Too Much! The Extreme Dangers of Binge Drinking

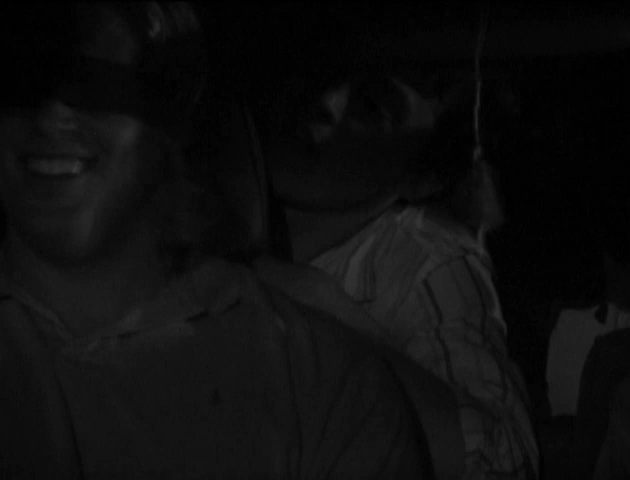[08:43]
They were blindfolded, driven up to a hill,
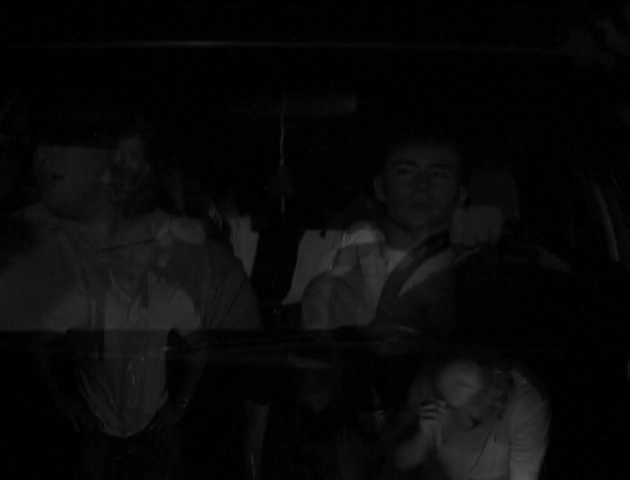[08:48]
and when the blindfold was taken off, Gordy saw that there wasn't any brotherhood education going on, there was a bonfire.
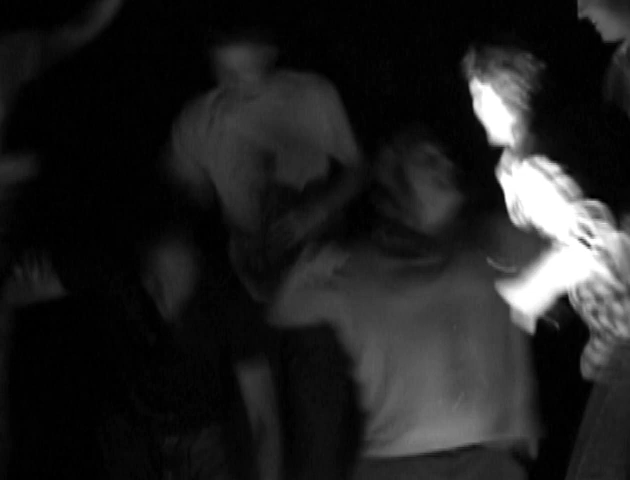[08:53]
And the brothers had ten gallons of alcohol that they challenged the pledges to drink before they were going down to the fraternity party that was planned.
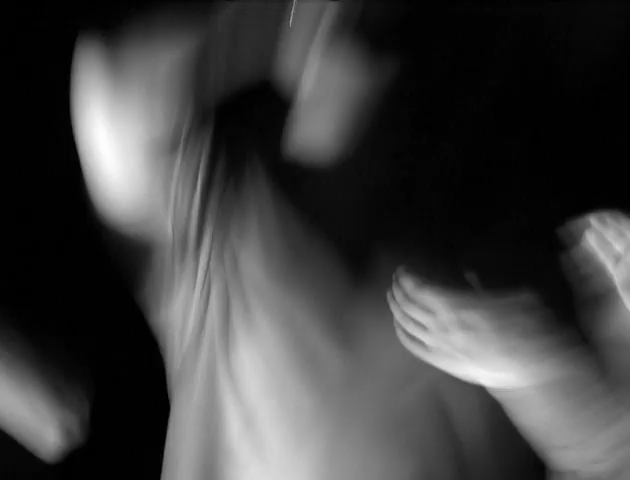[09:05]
I gather there was a lot of drinking straight out of the bottle,